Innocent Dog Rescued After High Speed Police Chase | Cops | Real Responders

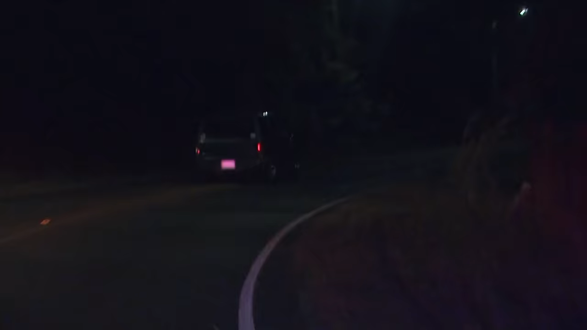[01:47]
She's not really sure what she's doing. Looks like we're turning up. She just crashed.